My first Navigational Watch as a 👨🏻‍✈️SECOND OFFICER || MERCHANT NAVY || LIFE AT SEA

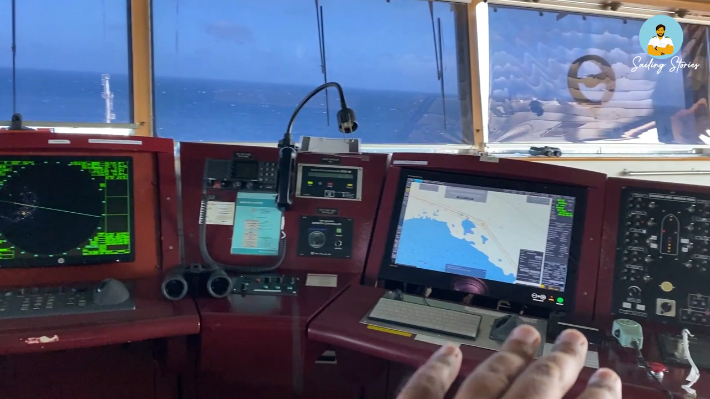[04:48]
दिस इज़ अ रेडार, एक डिश, अनदर रेडार एंड अनदर एक डिश ओवर देयर एंड बाकी सारे इक्विपमेंट्स.